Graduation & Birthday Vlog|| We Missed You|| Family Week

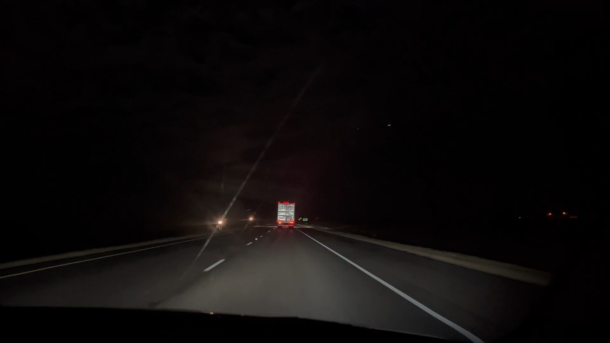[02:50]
Hey, y'all. So we are on the road. Right now is about 10 o'clock in the night. And we're heading to the airport in Dallas to pick up 2 of our family members who will be here for graduation on Saturday. Yeah. It's a nice late drive. We'll most likely get back to Wichita Falls probably around 1 or 2 in the morning. But yeah, so this is just the road. I tried recording myself with a flash on, but yeah, that didn't work.